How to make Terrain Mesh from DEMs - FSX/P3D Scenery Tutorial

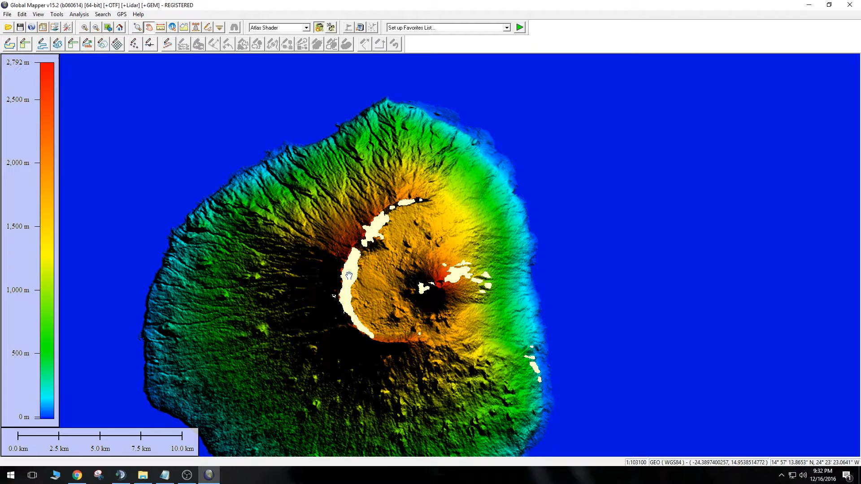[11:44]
You'll see right here at the bottom it says 0 meters out here. And if I kind of go over the land here, that number increases as the elevation goes up. But, if I go right here, it doesn't even show an elevation. So, I don't remember if there's going to be data for that or not. I ran into this before.
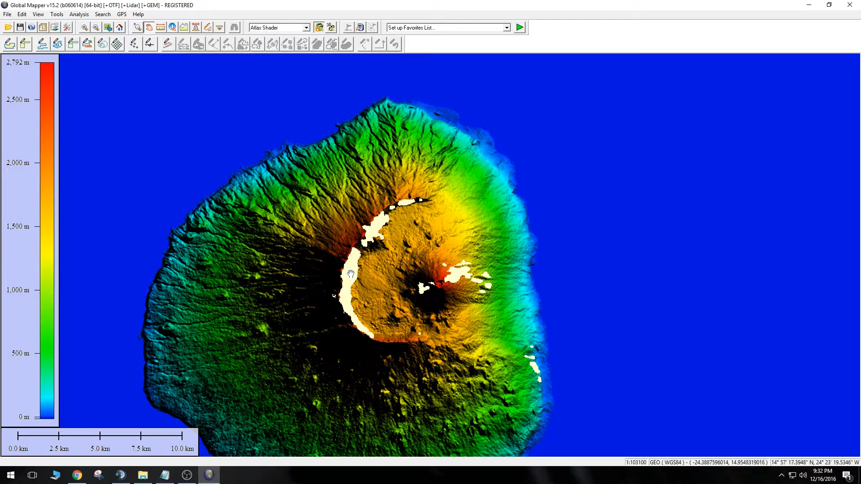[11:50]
I ran into this, I mean, it's like this for every SRTM tile almost, or the majority of them. There's that data there.
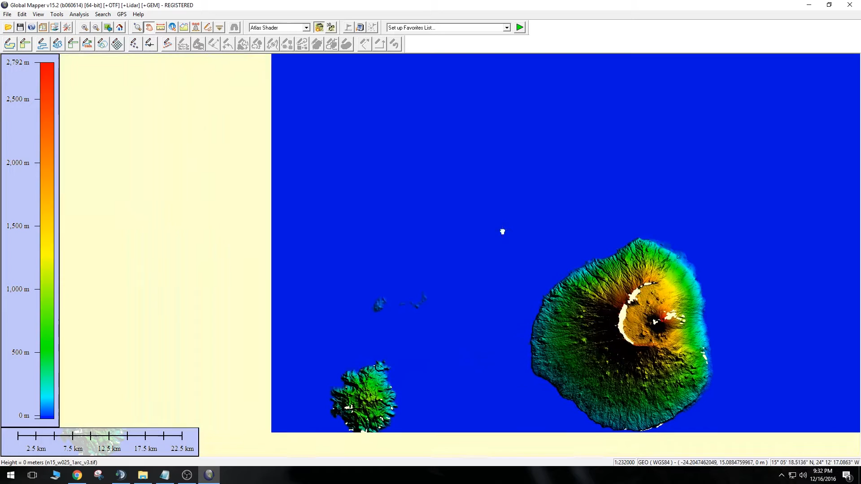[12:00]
And that's just stuff that kind of needs to be filled in. Now, we can fill in some of that, and I will show you how in just a second. It's really easy to do.
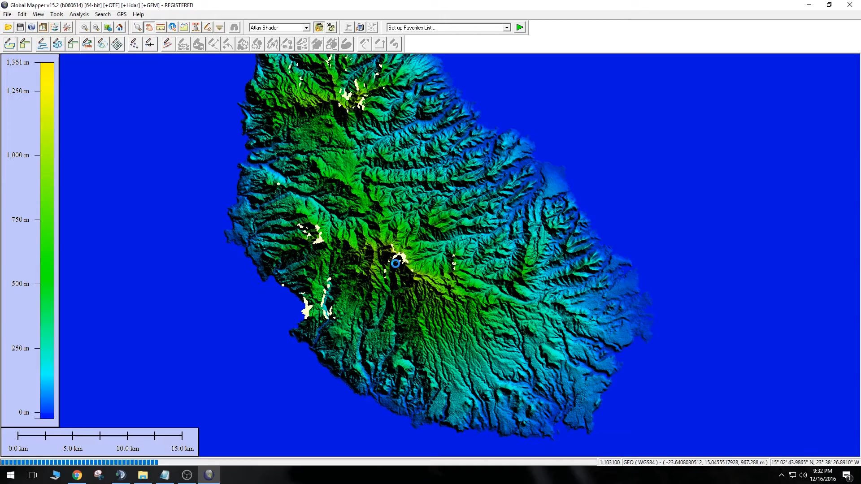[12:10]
It's not a perfect fix by any means. It's, um,
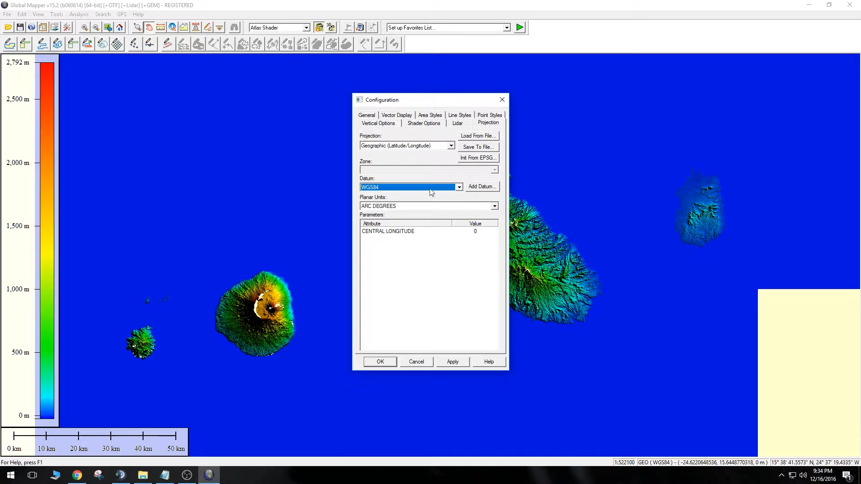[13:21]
And that your units are in arc-degrees. So, since our, uh, datum for this data here is already WGS84, we're just going to click OK. We don't need to do anything to apply it because it's already in that format.
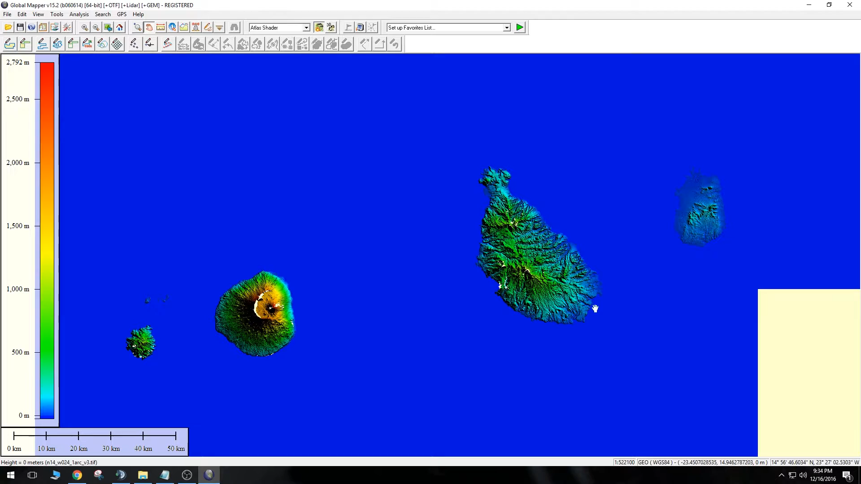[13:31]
So, we are good to go from this point.
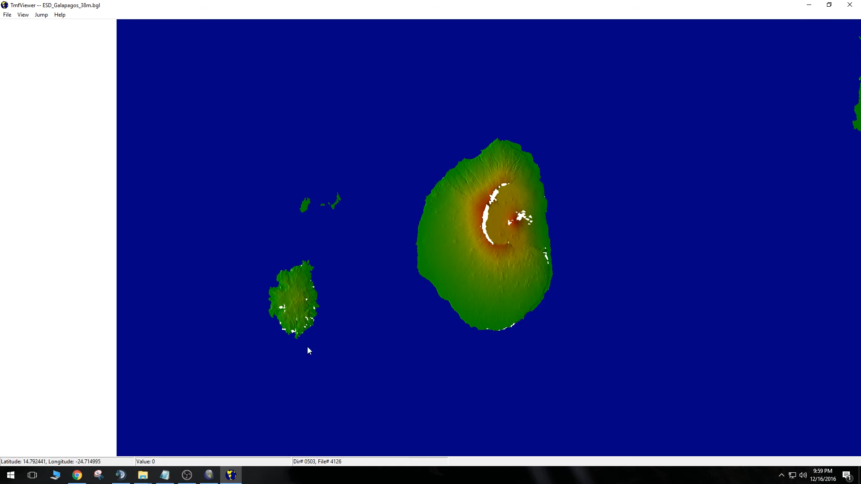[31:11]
Okay. So, as long as we don't see any purple tiles, on this, if you see a tile or an area of your tiles that is purple, that is going to be,
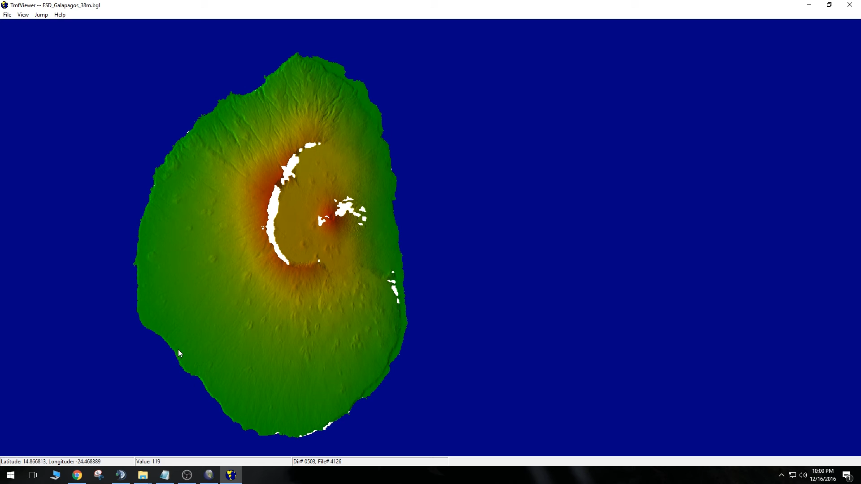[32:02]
That's what your elevation is going to read. So if I kind of just move my way over here, that's going to start increasing and going up the mountain. But if I get over here, does it go, what's it do? It kind of just stays at it. It's so 1779. It seems like that data there is going to be completely flat. About that value is 2588.
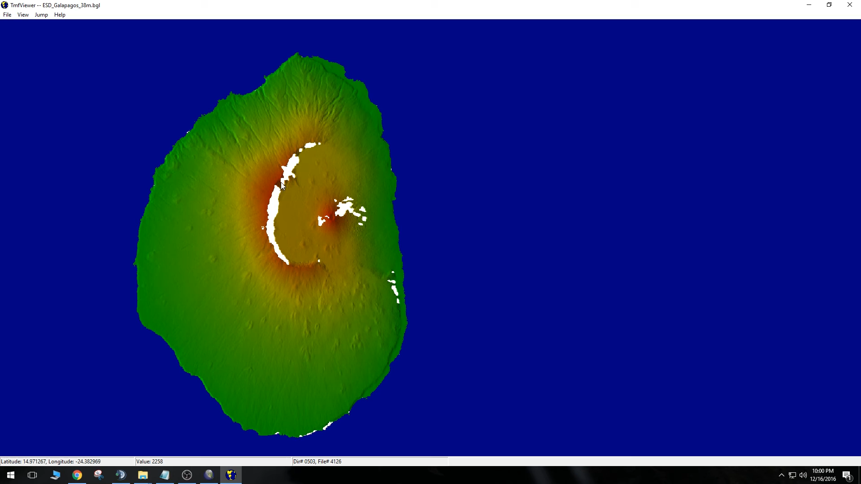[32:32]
So it looks like there's going to be some plateaus right there. That's what that's going to turn out to be. So that's, uh, that's some issues with the data there, but that's just, uh, for this data, that's kind of unavoidable.